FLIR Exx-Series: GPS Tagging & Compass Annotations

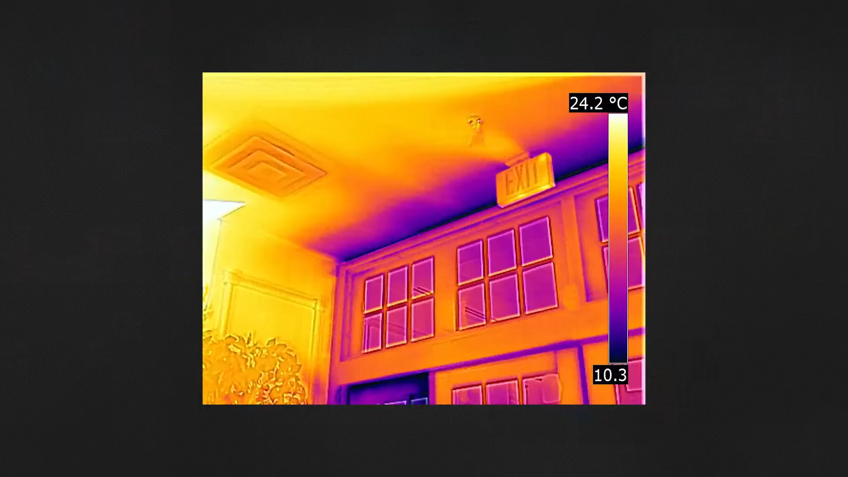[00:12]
On screen: scale top 24.2°C
organization is critical to ensuring the problems you find are documented correctly so they can be fixed quickly.
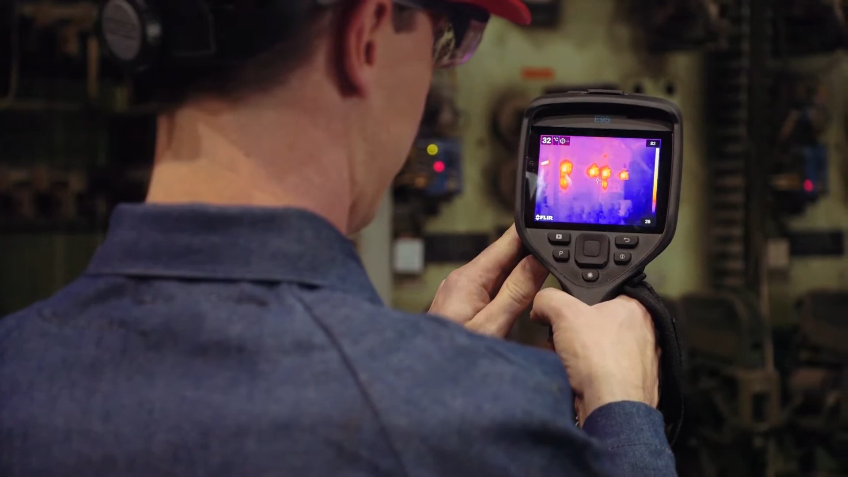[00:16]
You need a tool that can detect system failures, save their locations,
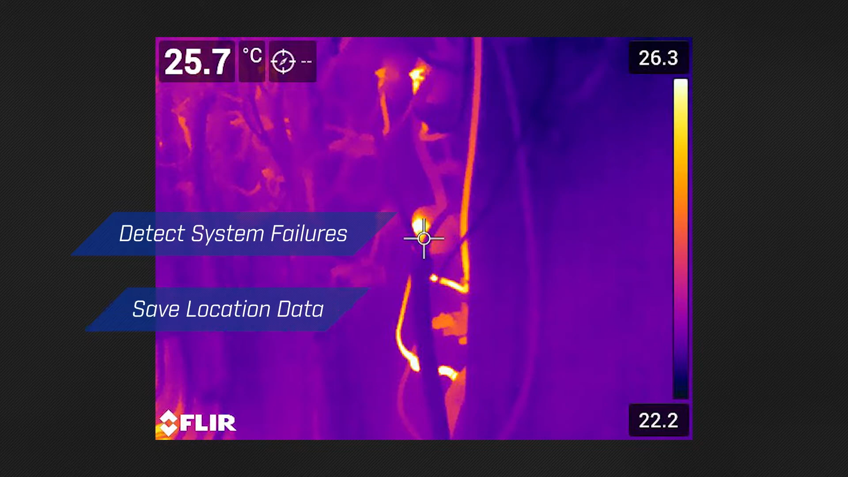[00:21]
On screen: spot 25.7°C
and automatically organize the data for you.
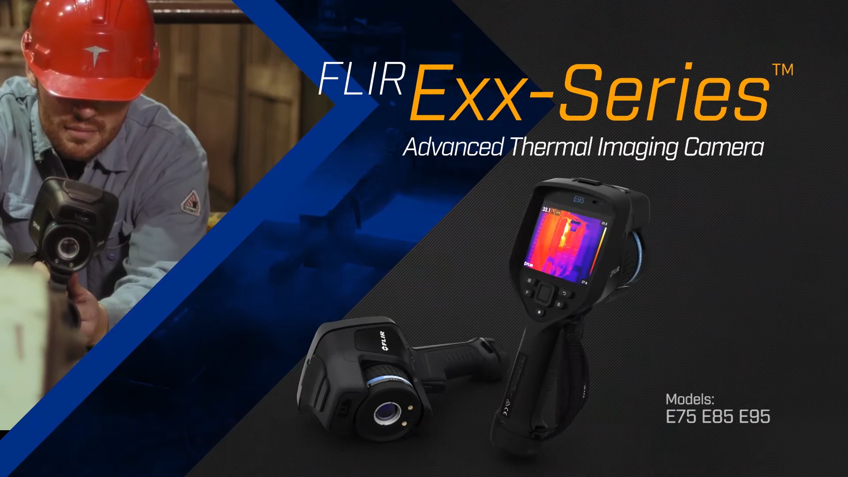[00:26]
FLIR's new EXX Series Advanced Thermal Imaging cameras do just that by offering automatic GPS tagging,
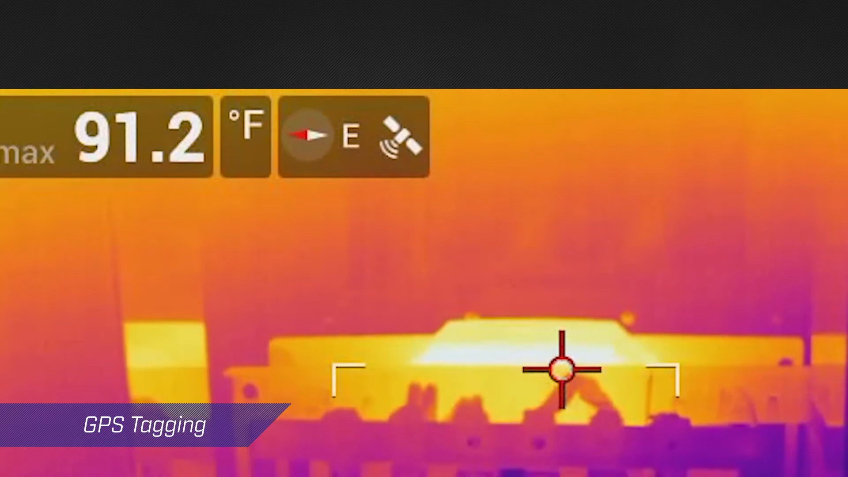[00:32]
On screen: max 91.2°F
compass annotations, and an improved file structure that makes archiving easier.
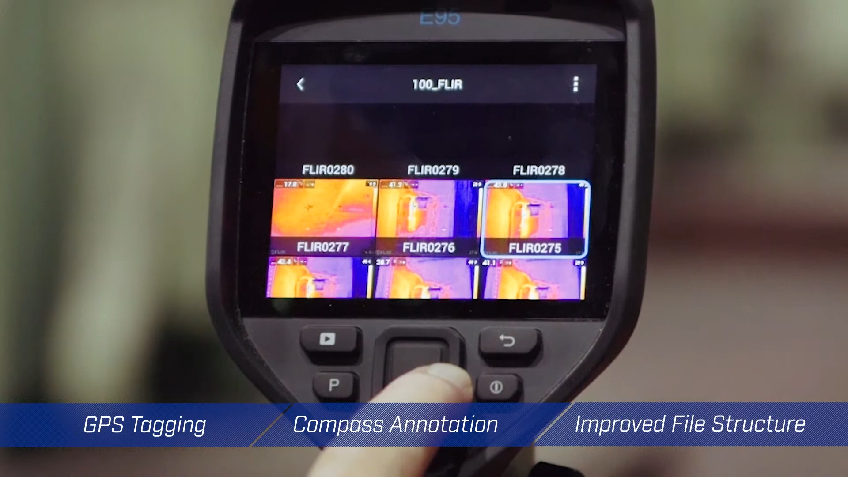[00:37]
The EXX Series camera automatically adds location data to every still image recorded,
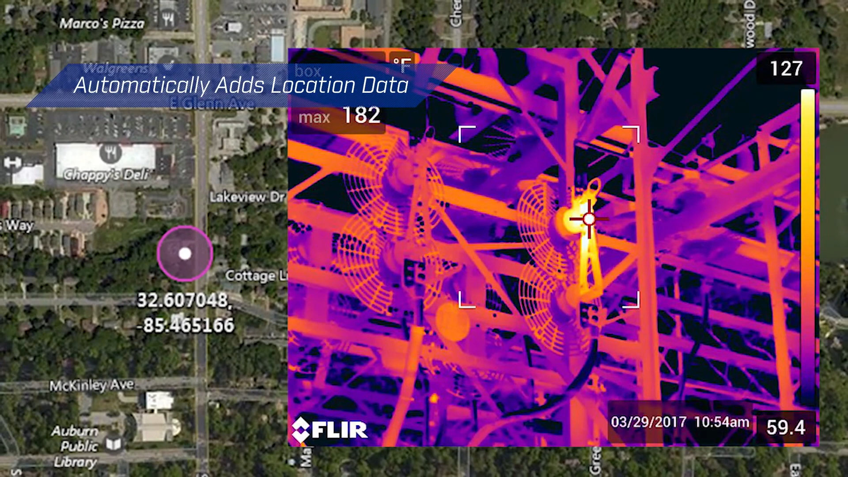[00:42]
On screen: max 182°F
as well as to the first frame of each video.